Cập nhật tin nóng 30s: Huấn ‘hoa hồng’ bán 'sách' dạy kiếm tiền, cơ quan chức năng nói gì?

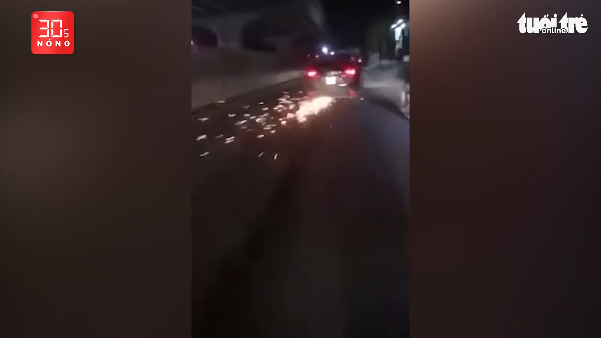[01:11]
uống chiếc xe đạp điện vào gầm rồi bỏ chạy. Quá trình tháo chạy tiếp tục gây thêm một vụ tai nạn khác.